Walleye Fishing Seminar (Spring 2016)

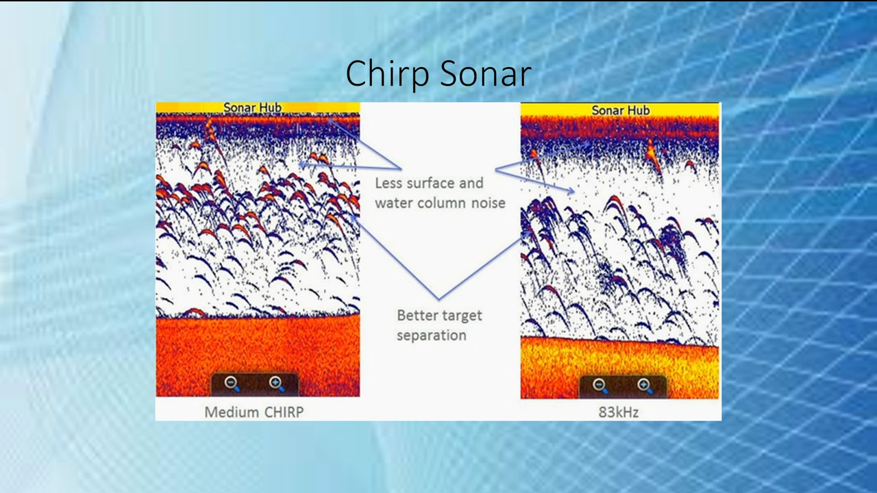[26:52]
Those, having those different beams are, you know, picking up those fish and giving you more positive returns. Um, this is another image of a low ranch chirp unit. Um, so, you know, very, very defined bottoms, and very, very defined fish. Um, so again, it's giving you better target separation.
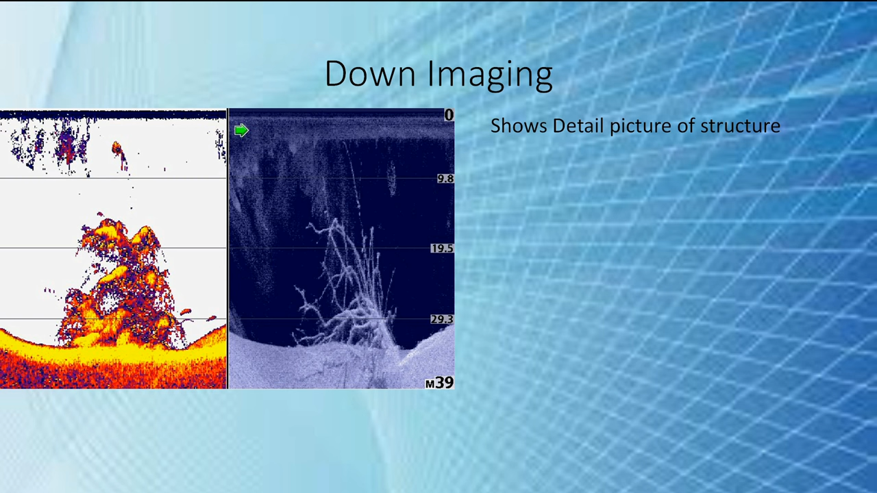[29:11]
Um, so it does show details of structure. It's going to show you if it's a bush, or a tree, or rocks, or what's down there. It's going to show you that. Um, and a lot of times it's very useful for clarifying what you are seeing on your 2D sonar. 2D sonar is always going to be better for marking fish than down imaging. Um, down imaging has a, you know, it doesn't get a very positive return on fish. Um, but, you know, so 2D sonar is always going to be better for marking fish. If you see here, though, if you were just looking at that 2D sonar, um, it's kind of a mess.
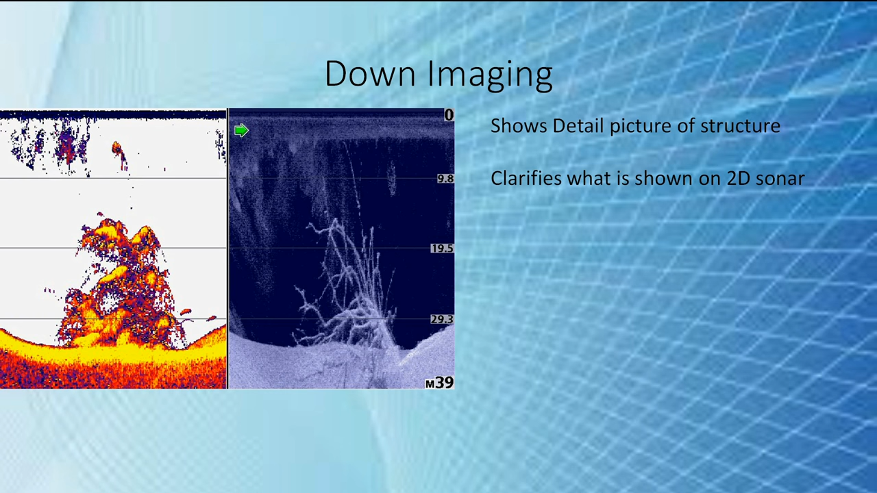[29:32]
You know, you're not really sure what you're looking at. That could be a bush. You know, maybe it's something else. Maybe it's a huge school of bait fish.
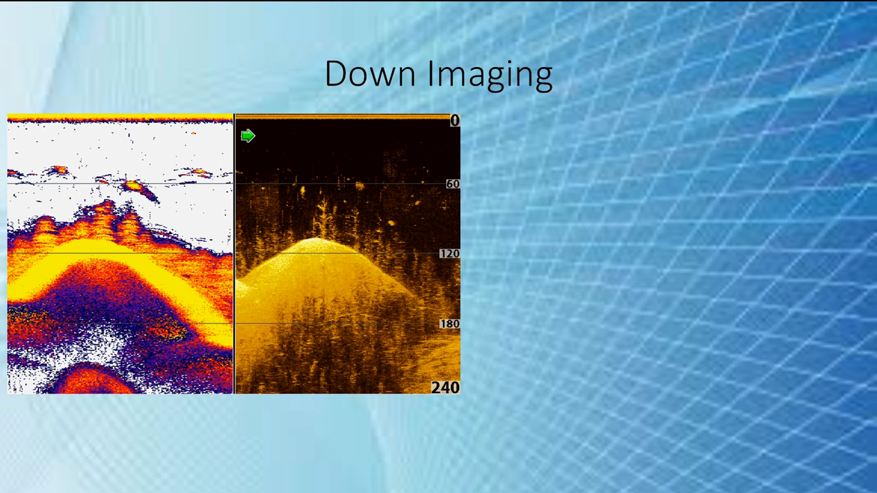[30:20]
Let's see if I can get a mouse on here. So right there, that, that's going to be a fish right there. Your sonar's not going to pick that up. Um, but it's showing up that that's going to be a fish.
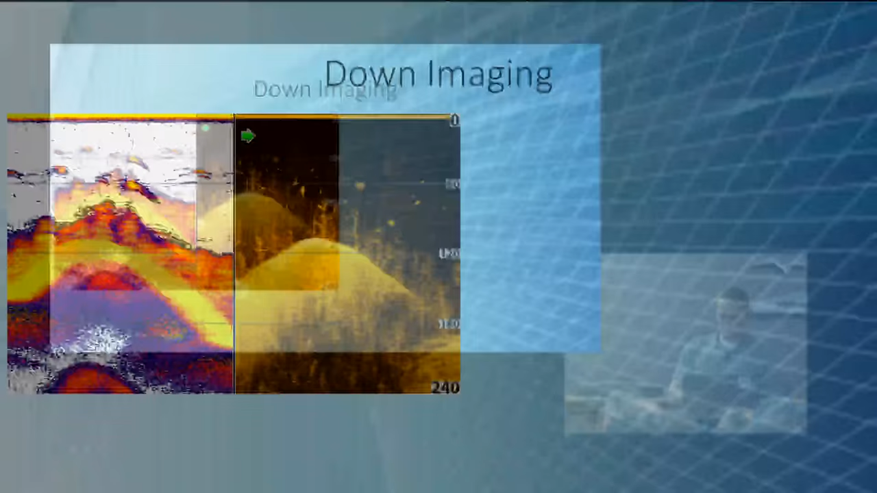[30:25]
So just to the right of that, that hump, those real bright dots are fish. So down imaging can be used to locate fish in structure better than 2D sonar.
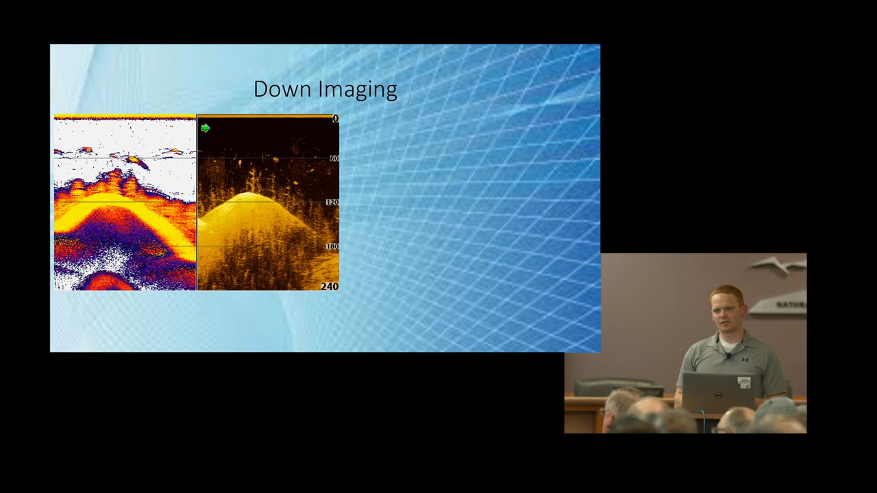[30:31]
Cause 2D sonar, you can't see anything in there. Um, another thing too, is seeing what's in, what kind of geography you're trolling over.
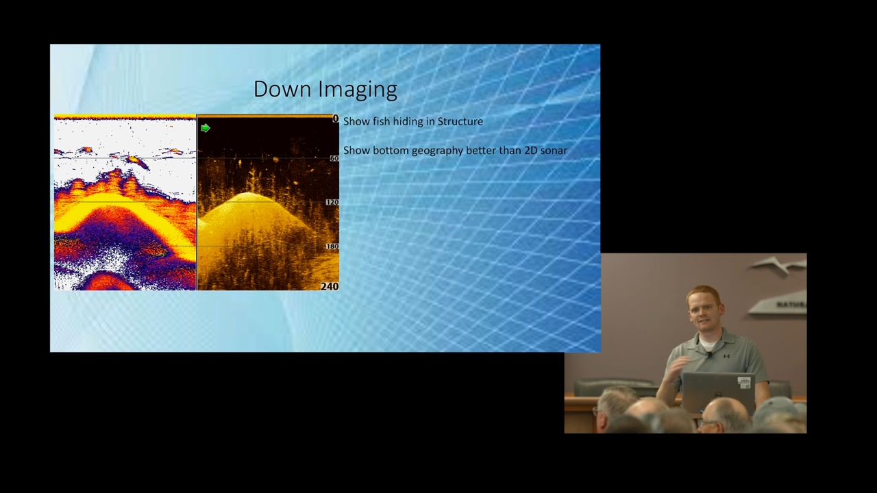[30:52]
So again, looking at that sonar, um, you just see the bottom as it appears directly below your boat. You just see a ridge. You can't tell if there's a drop off on the right side or what it is. You just see, you know, it's a ridge. With the down imaging, you can see on that lower section how it gets dark as it goes down and then lighter on that bottom right corner.
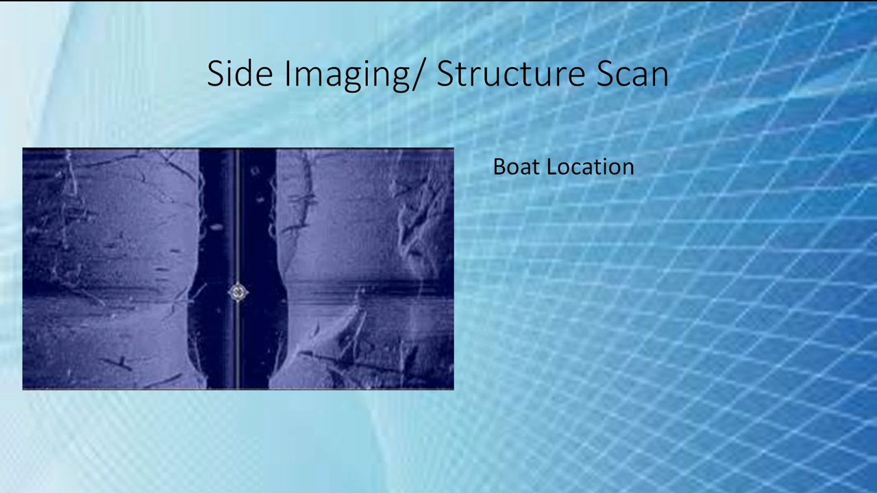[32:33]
It's just, you know, a bunch of colors. So we're going to go over it so you can see what you're looking at. So there's five or six things you need to understand when you're looking at this. So the first of all is boat location. Where are you at in relation to what you're seeing? So you can see that line directly down the middle. That's the path that you've taken.
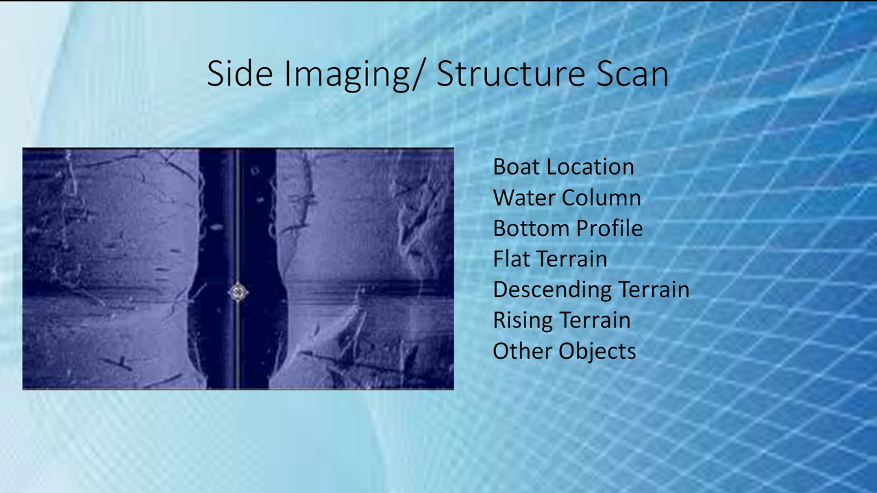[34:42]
So there on the left, you can see, you know, some logs that are sitting there, some rocks. Um, down on the bottom right, you can see a little valley of some logs in there. So you're really able to see the structure and see what's out there, see what's on either, um, side of the boat. Um, so I'm going to cover a little bit about GPS and maps.